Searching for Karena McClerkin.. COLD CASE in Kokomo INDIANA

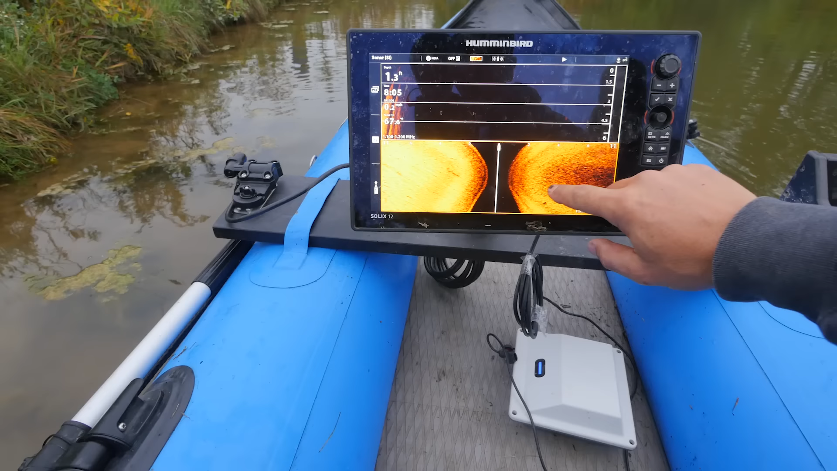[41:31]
So I've done a couple of circles in this area.
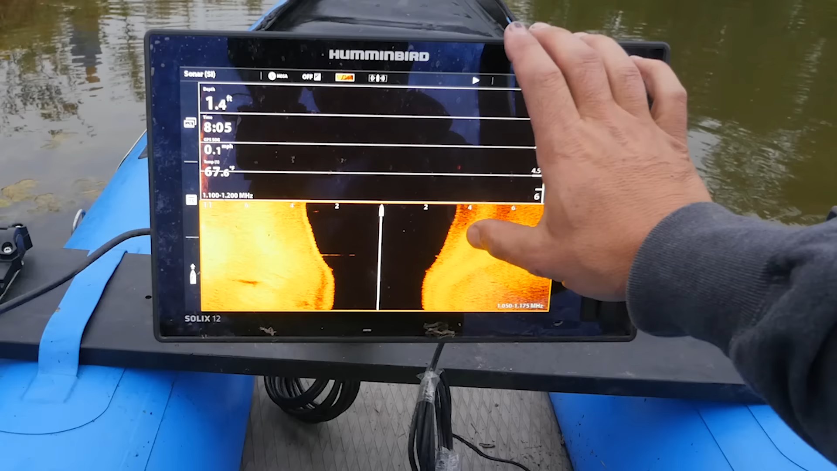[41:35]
On screen: depth 1.4 ft
So the first thing, you know, so I'm picking up the same anomaly in the same area. And what you have is you have like a casting of shadows is how this is working.
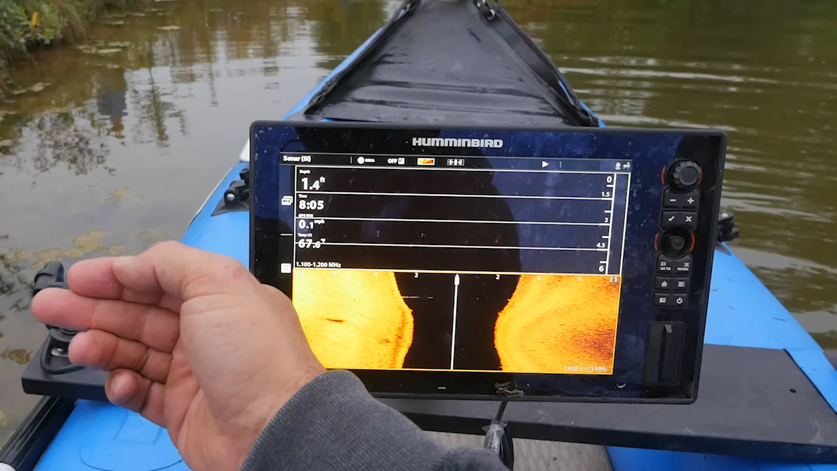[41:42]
So this is the boat that's down the middle. This is the water column for the depth.
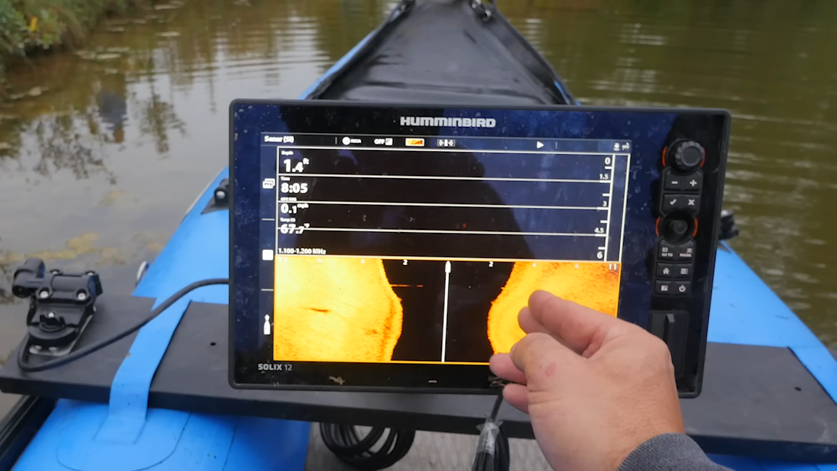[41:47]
On screen: depth 1.4 ft
So, you know, we're about 2.5-3 feet here. And then off to the left, depending on which direction I was going,
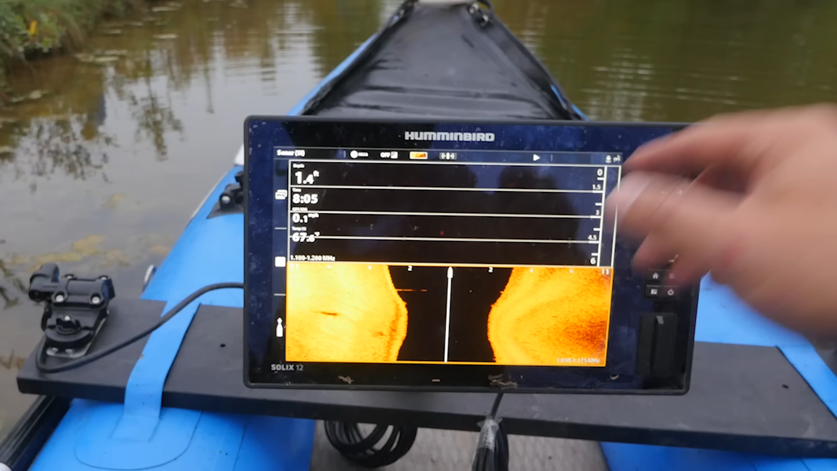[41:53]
you know, it's going to be another 2.5-3 feet to the left of the boat from where I was at. And this same anomaly is showing up multiple times as I do multiple circles and bring the boat back around.
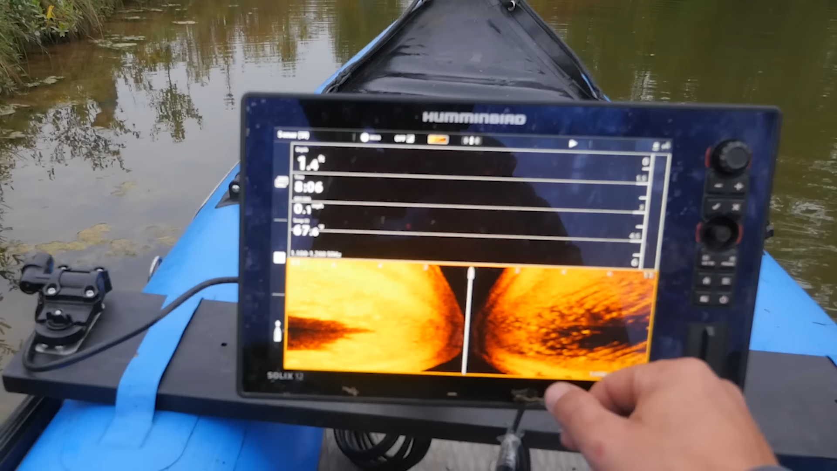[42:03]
And so when we're dealing with, you know, 2, 4, 6, you know, we're dealing with something that is, you know, it could be a turtle or it could be, you know, Karena. And so when I came back around this time, hitting at different angles is going to produce different results. But the good news is we're hitting in the same location every time, and we're hitting with this last one is what really is that we're dealing with, you know, 6 to 11 feet.
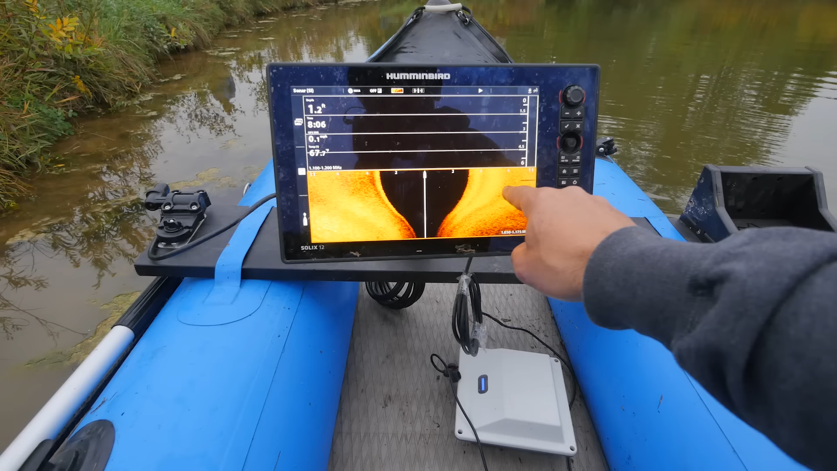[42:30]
We're dealing with something that is 5 feet in length.
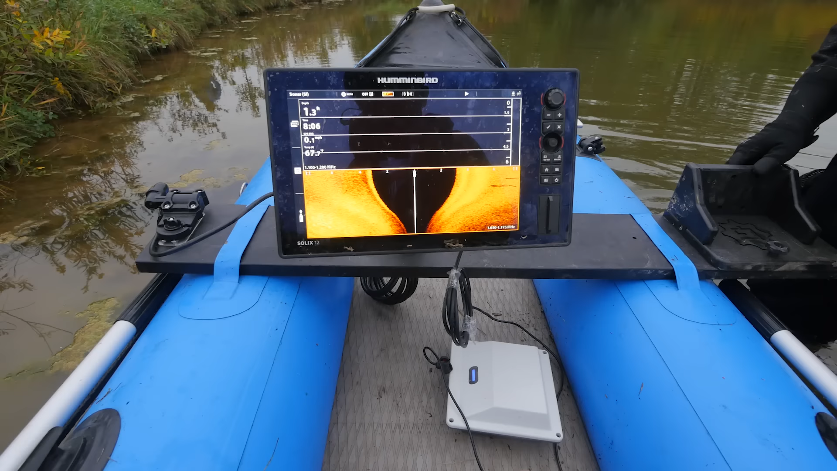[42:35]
I can't make any promises, guarantees, but that's what we're here to do, is to rule out anything that could possibly.